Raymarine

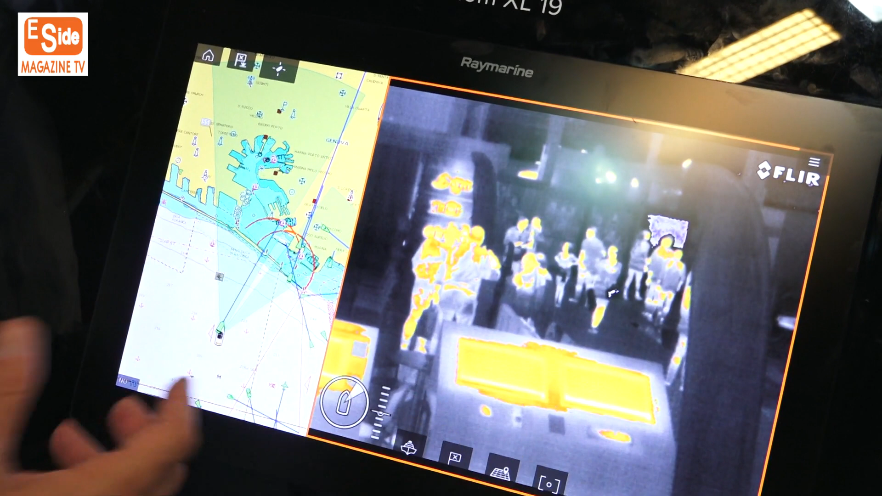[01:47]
ovviamente siamo in fiera però vediamo che questa immagine che vediamo riprodotta su questo display sarebbe esattamente identica sia in pieno giorno come siamo adesso che in piena notte quello che succede con la realtà
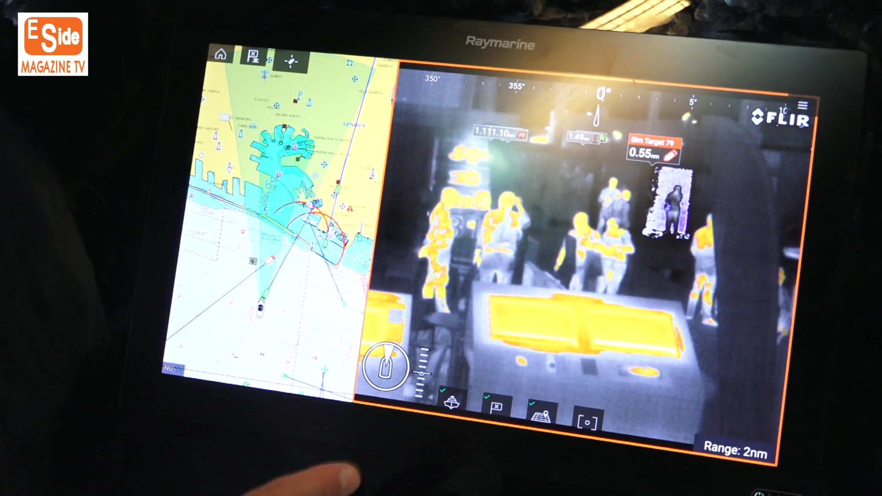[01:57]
aumentata che adesso io posso andare a mettere le stesse etichette che vedevo prima ma le vedo su un'immagine termica quindi immaginatevi di avere davanti agli occhi il buio pesto siamo in piena notte quindi non vedo nulla
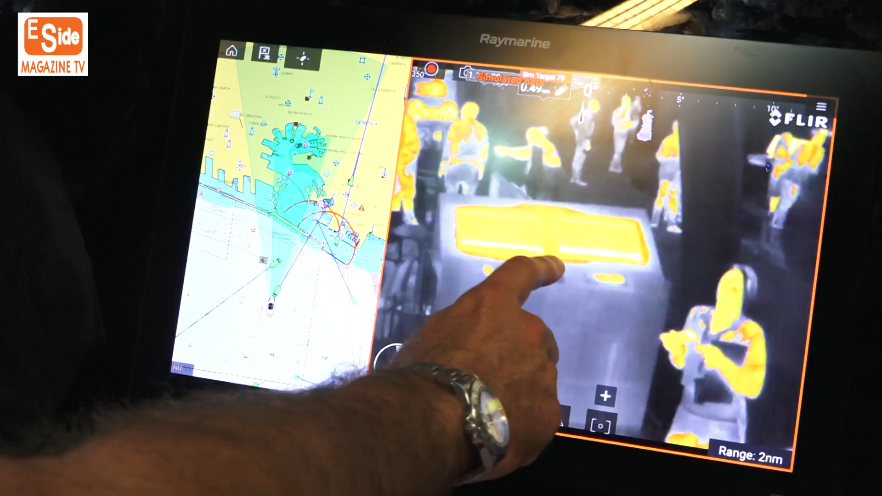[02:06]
la termocamera consente di vedere
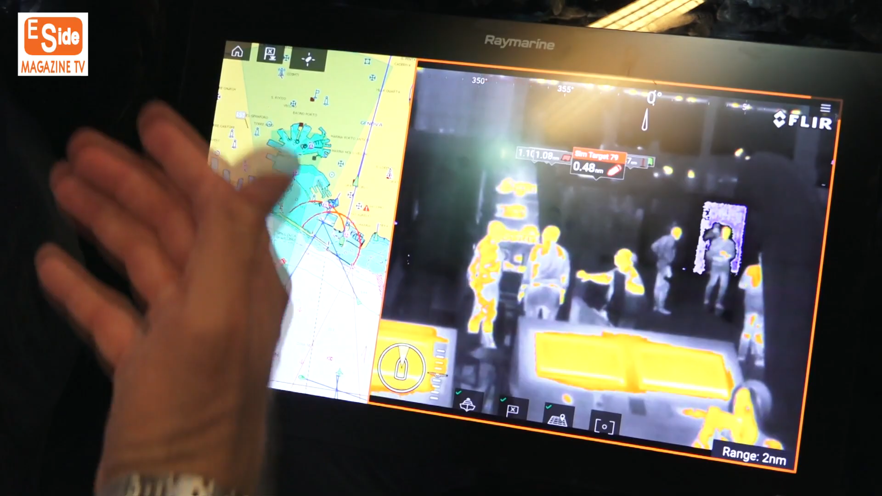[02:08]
degli oggetti e la realtà aumentata mi consente di identificare quegli oggetti e l'altra cosa molto interessante è
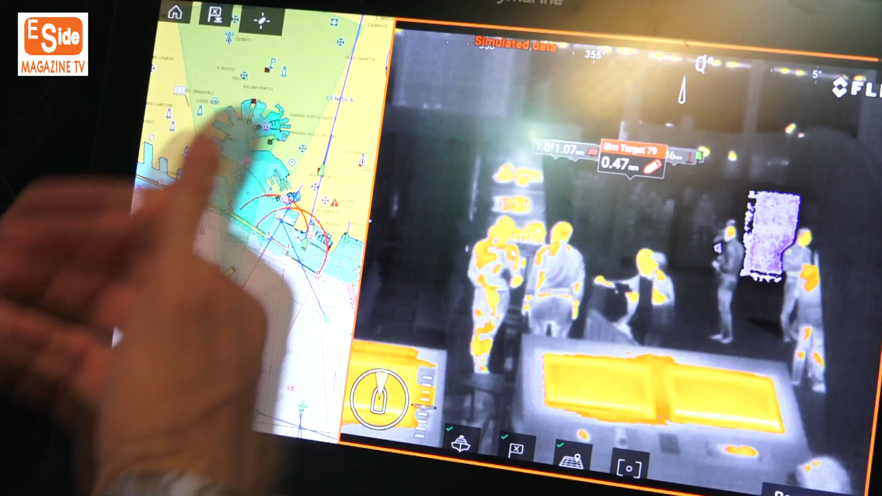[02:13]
che se
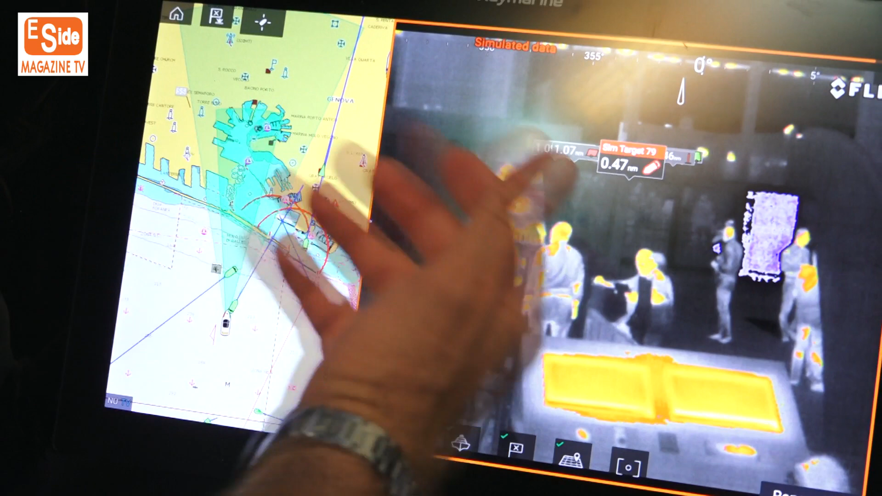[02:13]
mentre la realtà aumentata sulla telecamera visibile è fissa quindi la telecamera visibile non si può muovere qui
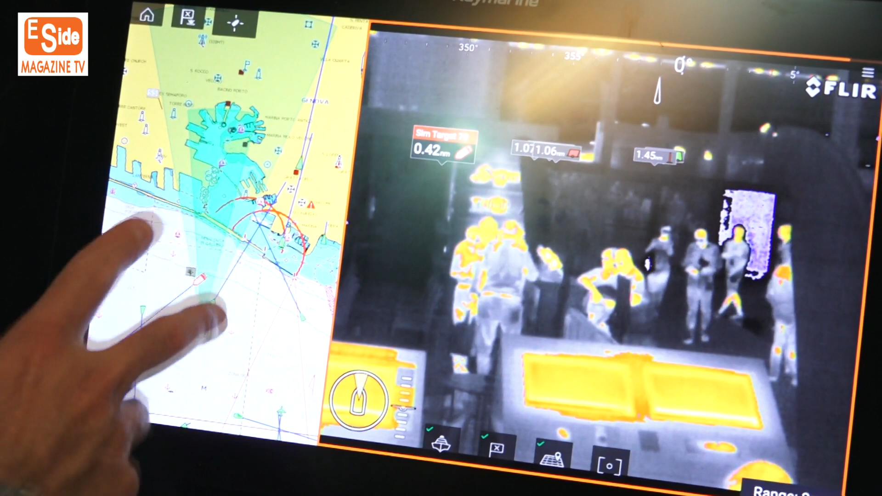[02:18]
posso muovere la telecamera scorrendo il dito e come vedete il cono segue
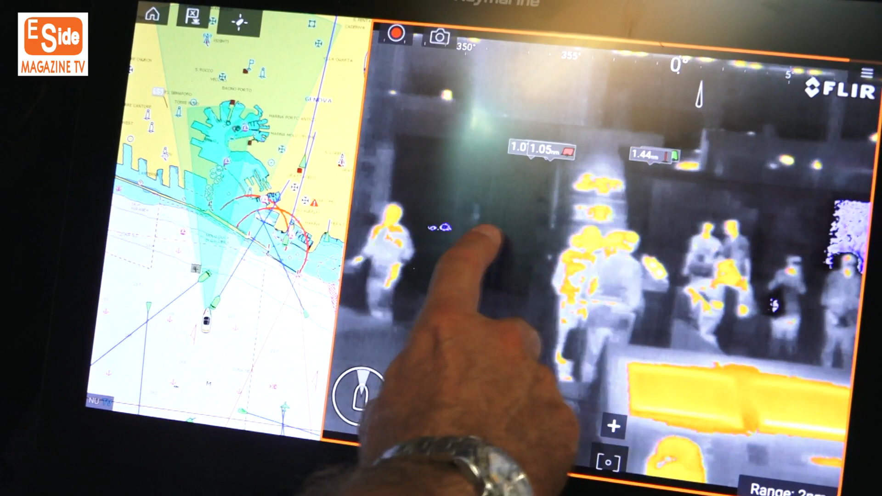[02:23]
il movimento della telecamera per cui posso anche per esempio impostare
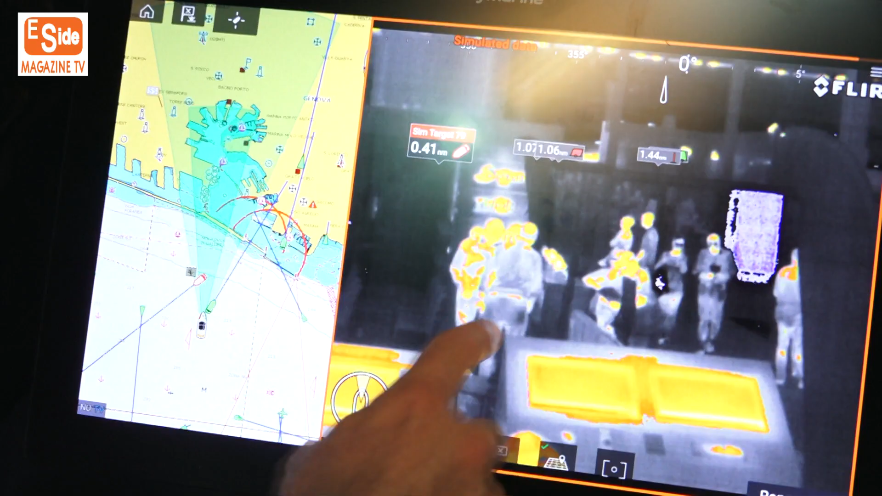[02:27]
una funzione di sorveglianza la telecamera ruota 360 gradi su se stessa e